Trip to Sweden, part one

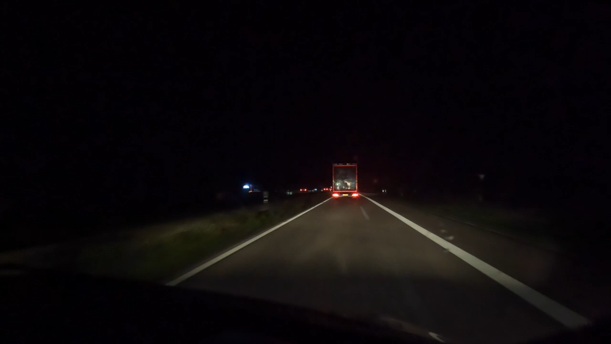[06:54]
And just a little while before I did, I overtook this lot. So... And I sort of started going past them all and I thought, blimey, there's a lot of them. Shame I ain't got my camera rolling. Well, now I have. So, I don't know how well it's going to come out in the dark mine, but this HST, I thought they had something to do with hoister cam, but I don't think they are. One, some have got ADR, some haven't.